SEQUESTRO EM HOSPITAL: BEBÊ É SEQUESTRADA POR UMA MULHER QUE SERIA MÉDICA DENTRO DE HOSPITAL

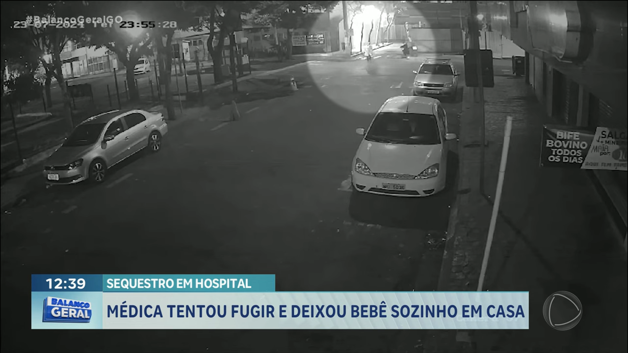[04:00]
Então, isso aí, gente, a informação de que ela passou, né? Porque hoje, explica como é que funciona, essas câmeras, elas monitoram placas de veículos e tem várias rodovias já com essas câmeras, né, inspetor? Felizmente, o sistema de segurança pública do país, hoje, ele já possui mecanismos suficientes para a gente poder coibir vários tipos de crimes, né?